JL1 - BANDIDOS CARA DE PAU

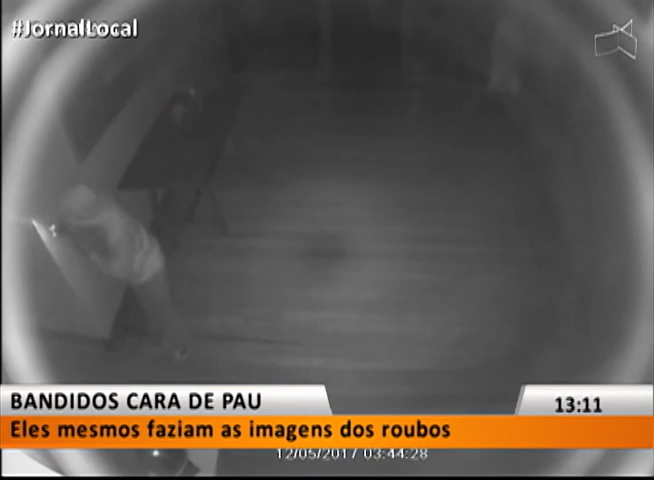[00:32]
Quando não faziam os vídeos, eles acabaram flagrados pelas câmeras de segurança.
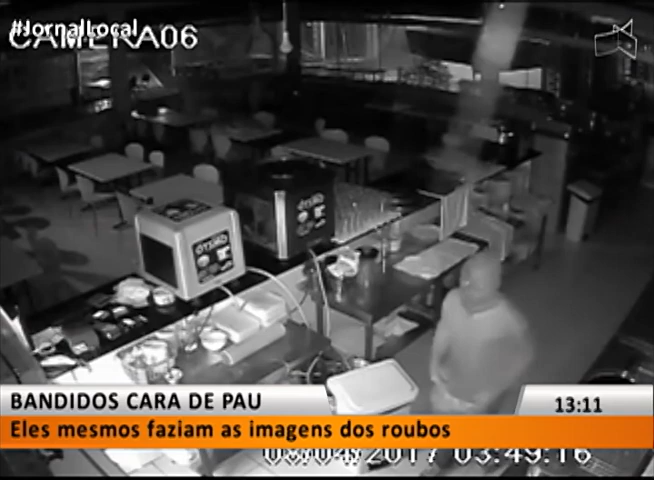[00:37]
Adentravam os locais ali, muitas vezes desativando alarmes,